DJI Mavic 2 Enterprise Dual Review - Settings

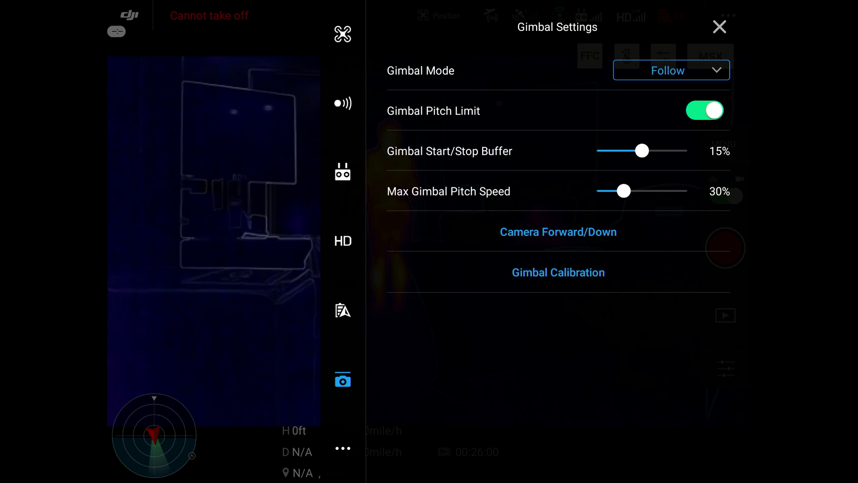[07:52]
But this is all pretty much the same.
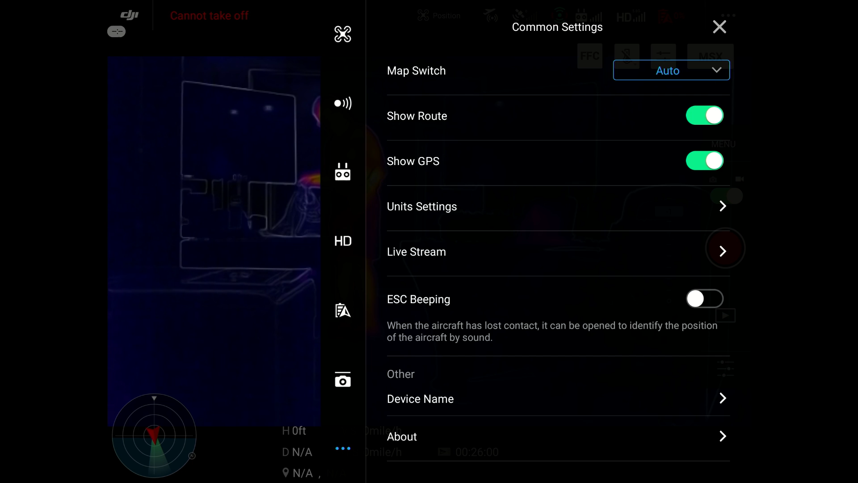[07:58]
And as we go through, I'm going to go ahead and show you guys
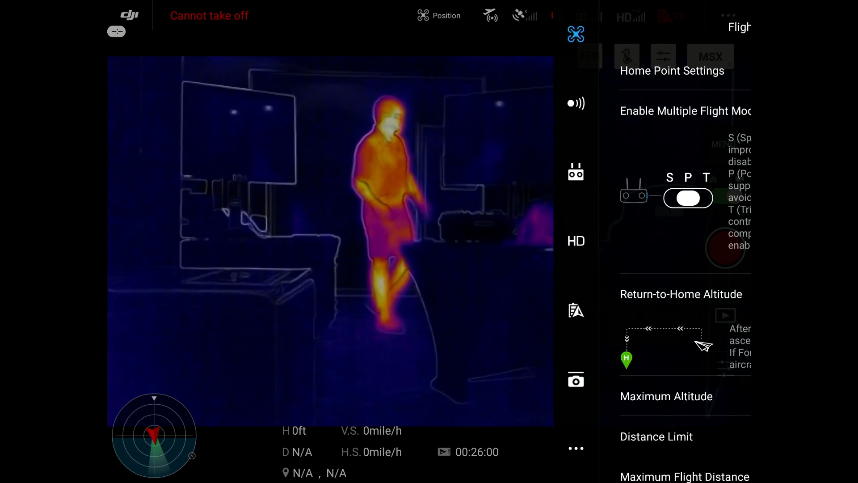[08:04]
how you can turn on your sport modes and all that in here, just, you know, your return to home settings.
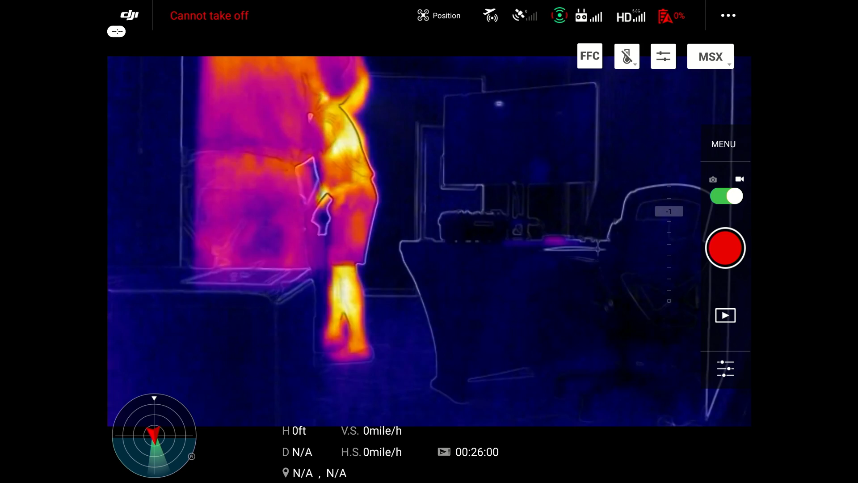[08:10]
Now, what you're actually seeing right here is, this is two individuals, and I'm going to draw on the screen with my finger.
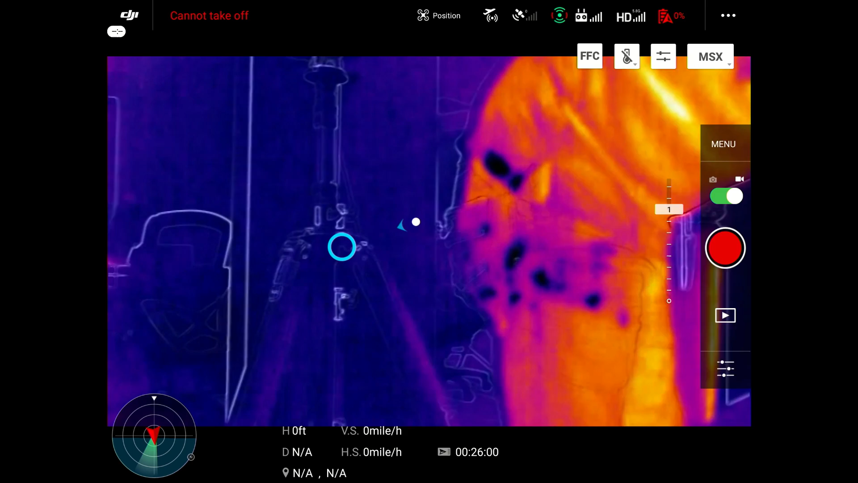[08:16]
So this camera, whenever you touch the screen, you can actually draw around it and move this camera in a pan tilt.
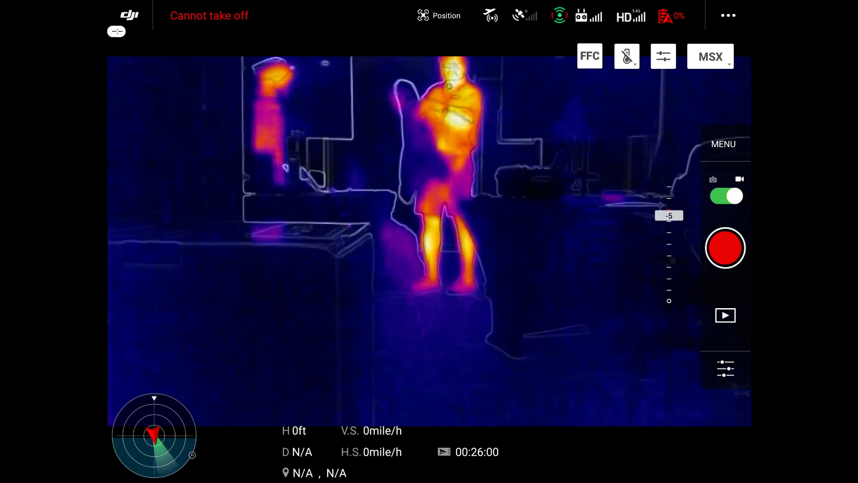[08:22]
So if you're looking at something and say you want to, instead of actually using the wheels, if you want to just look to the left or the right, that's where you can do that at. And that's a really cool feature. I like it. It works really good. So if you want to look left or look right and just keep the drone flying straight, that's where that comes in handy.
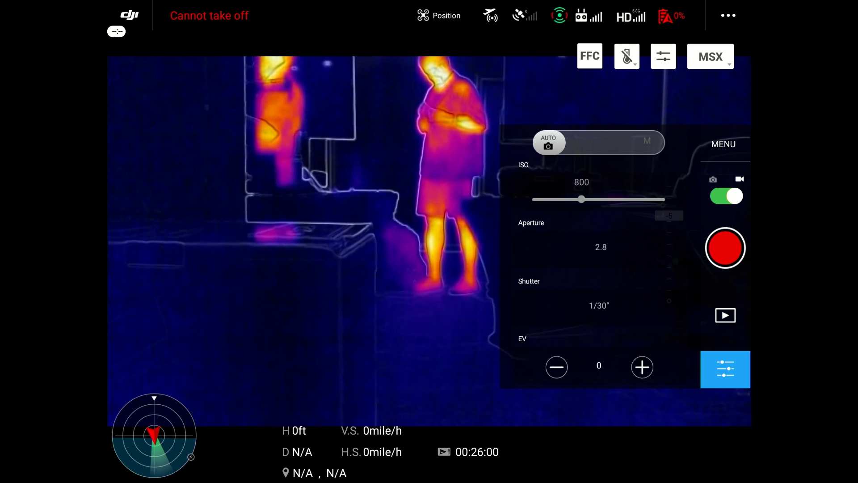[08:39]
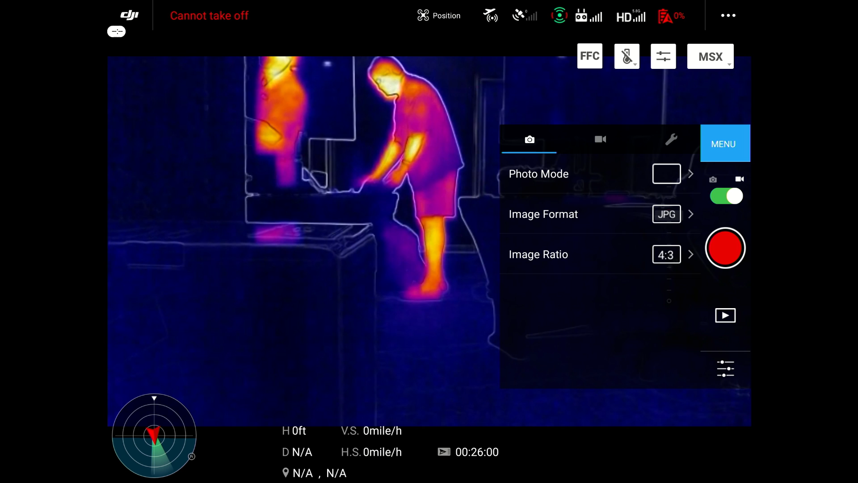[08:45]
Again, here, I'm back in the settings, and I'm going to go through and show you guys, like this is the home screen of the Crystal Sky right here, where you have the DJI Pilot app and the Go4 app.